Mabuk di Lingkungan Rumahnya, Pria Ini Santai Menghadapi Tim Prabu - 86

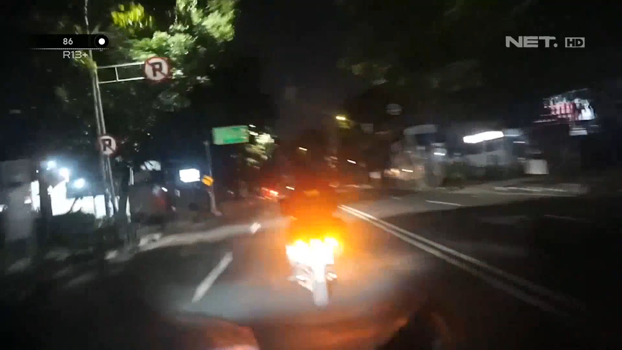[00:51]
Pada saat kami mau menghentikan kendaraan tersebut melarikan diri.
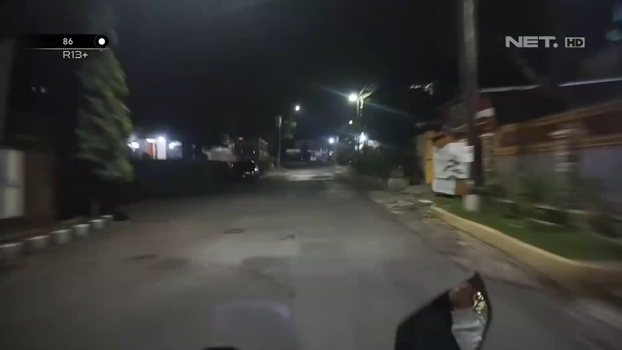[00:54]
Dan kami pun langsung melakukan pengejaran. Yo, benar.
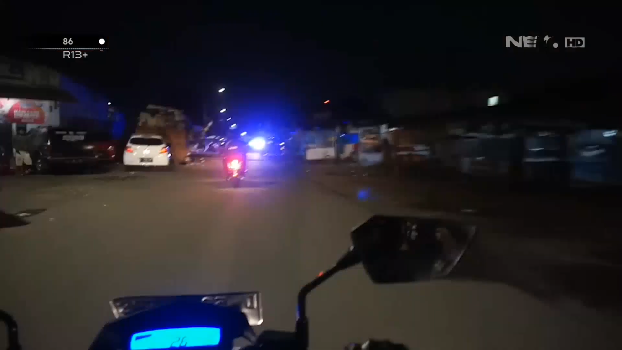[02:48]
Kami melakukan patroli kembali ke Jalan Memparwangi. Kami menemukan sekelompok pemuda yang sedang nongkrong-nongkrong.